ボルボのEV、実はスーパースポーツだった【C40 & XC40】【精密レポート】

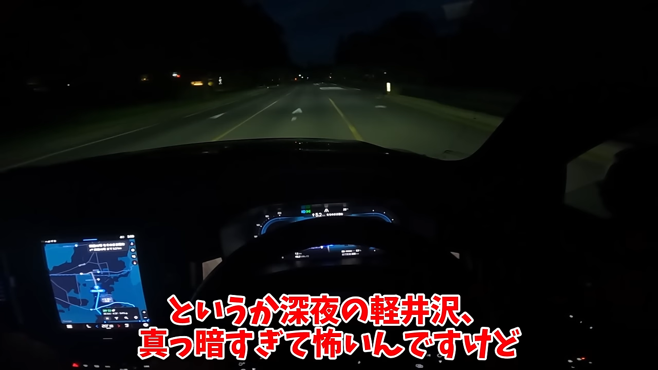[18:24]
というか深夜の軽井沢、真っ暗すぎて怖いんですけど。この暗さ、視聴者さんには伝わってるでしょうか。ボルボのヘッドライトのおかげで、あんまりわからないだろう。あれだけ走っても全く危ないことにならなかったのは、全部ボルボの実力です。エニカオフィシャルで借りられるので、気になった方は調べてみてほしい。EVはクソで片付けるには、あまりにももったいない車たちが多すぎる。